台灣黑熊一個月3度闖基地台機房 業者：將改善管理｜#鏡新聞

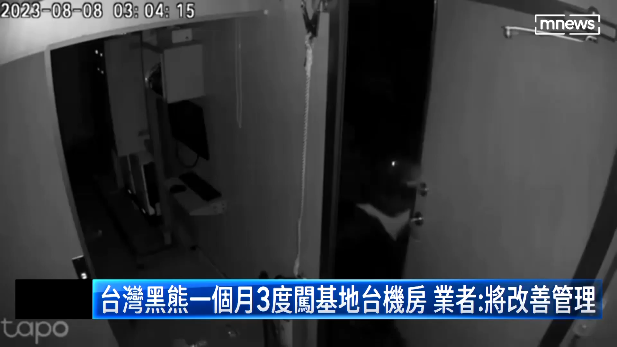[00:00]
门突然被打开，不过站在门口的并不是人类，而是一只台湾黑熊。黑熊就这样跑进基地台机房四处闲逛，而相同的画面在四天后再次上演。